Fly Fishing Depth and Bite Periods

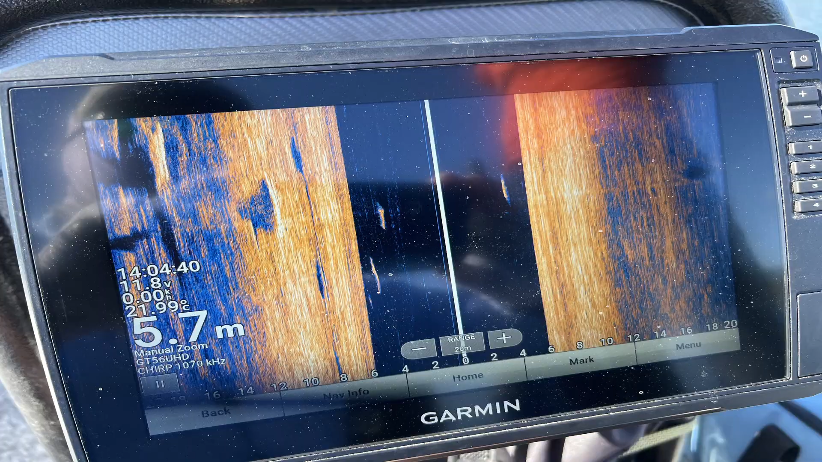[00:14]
On screen: depth 5.7 m
They're all over the water column. They're looking for something to eat. When they're shut down and you can still get bites out of them when they are shut down as we proved yesterday.